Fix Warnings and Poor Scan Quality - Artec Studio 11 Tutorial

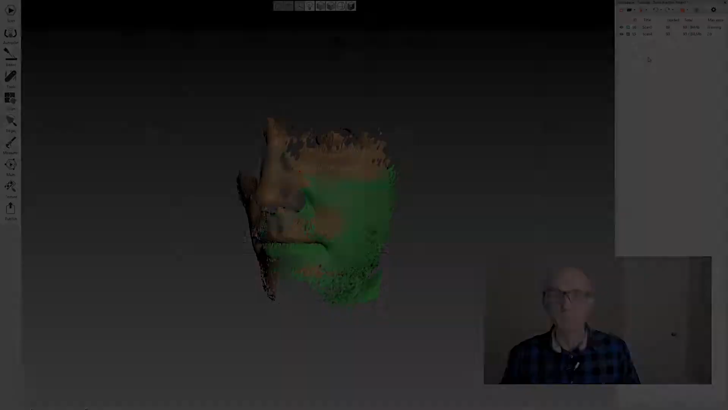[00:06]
Not every scan that you create within Artec Studio is going to be perfect.
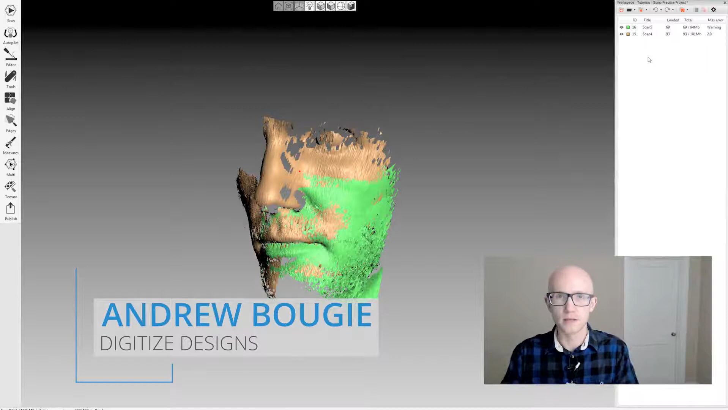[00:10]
There are going to be instances where you might have some bad scans and there are some ways to edit. We're not all just scanning these little Sumo characters after all. So I have this face scan that I did with the Spyder and I made sure that while I was scanning I moved my face. So this is after global registration. When you run global on a scan where something shifted or maybe you just had a few frames that had hardly any data in it at all,
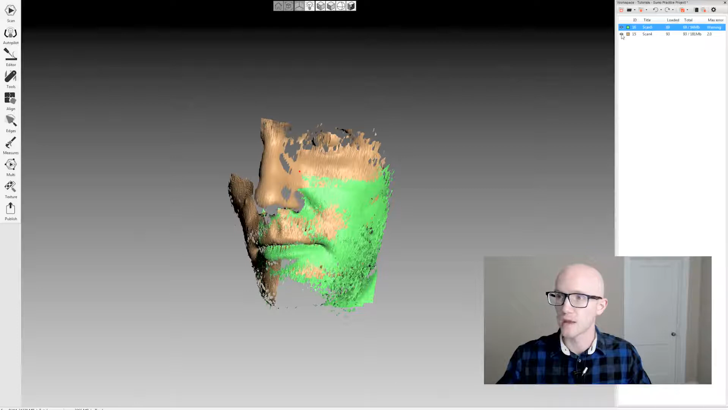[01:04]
Again this is after running global registration. So I'm going to show you how to fix this warning here. So I can come in and double click my scan. I actually, if you notice, I deselected all my other scans. In this case I only have two but I like to work on one scan at a time. I'm going to double click on that scan and I'm going to come in and you can sort by the max error field. And you just toggle through until you see your failed frames at the top and I can just click on this top failed frame, hold shift, click on the top or the bottom failed frame and hit delete.
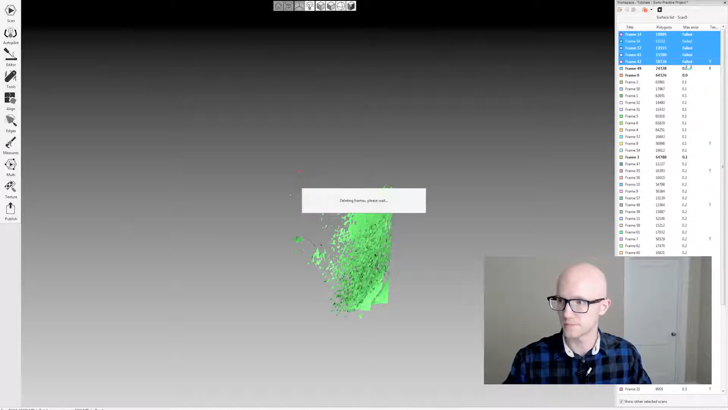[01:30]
And as far as the number of failed frames goes, that wasn't too bad.
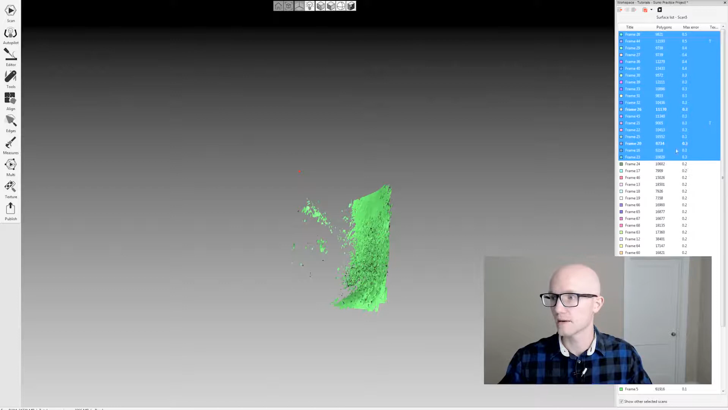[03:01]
Or it's not, it's not ideal, but it's not terrible. I could leave the 0.3s, but say I wanted a max error of 0.2. So I could run my fusions and stuff at 0.2.
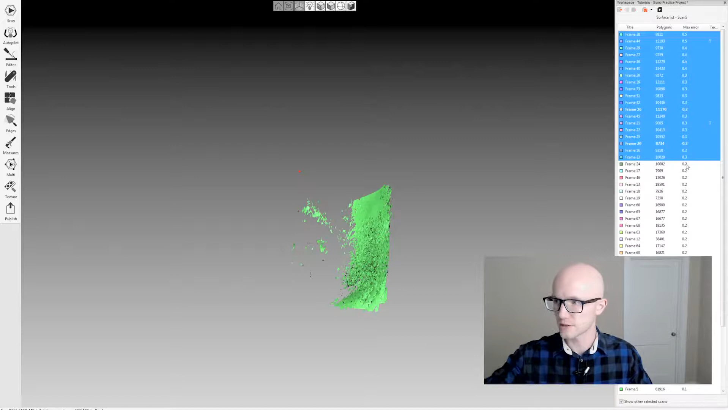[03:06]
I could just delete everything down to the last 0.3. And my quality or my max error field is now 0.2. Something else you can do is come in here.